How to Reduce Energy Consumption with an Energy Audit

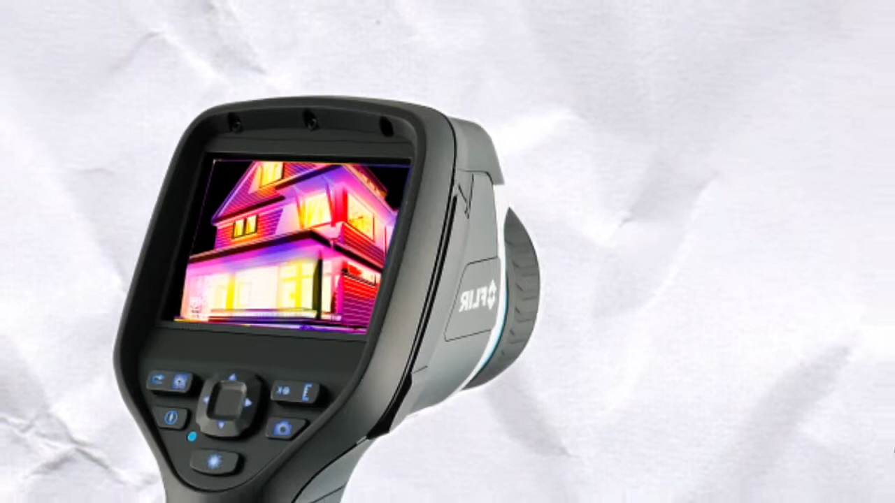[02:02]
imaging camera to find if you have missing insulation pockets and we're going to test the